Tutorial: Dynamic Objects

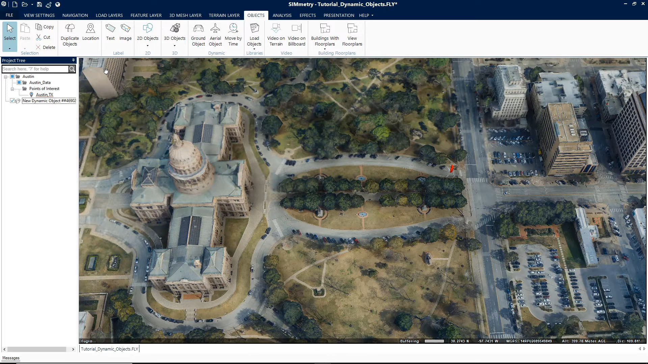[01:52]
Next for the motion style field, select ground vehicle. Finally, when the property sheet is closed, the object will start moving along the route that was just created.